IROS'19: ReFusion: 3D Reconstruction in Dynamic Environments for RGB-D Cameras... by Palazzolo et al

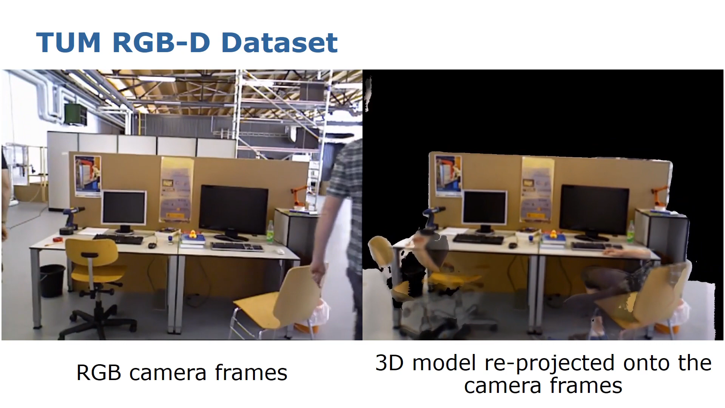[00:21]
On the left side you can see the color frames from the sequence, while on the right side you can see the model being built by our approach. While the dynamic elements of the environment move, they get carved out from the model, which results clear from dynamics.
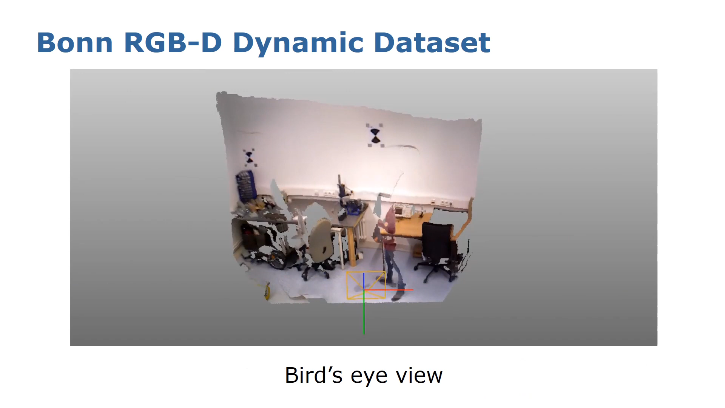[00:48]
Here you can see the model from the same sequence but from a bird's eye view, where you can also see the estimated pose of the camera.